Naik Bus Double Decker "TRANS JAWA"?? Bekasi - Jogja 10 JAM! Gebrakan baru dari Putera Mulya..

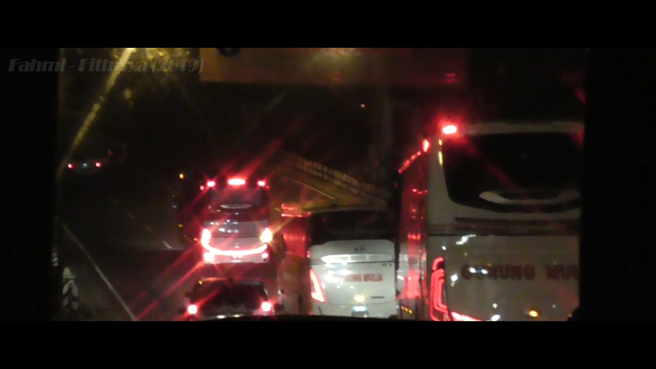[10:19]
Pukul 3 lebih 30 menit, kami terbangun saat bus memasuki area Boyolali.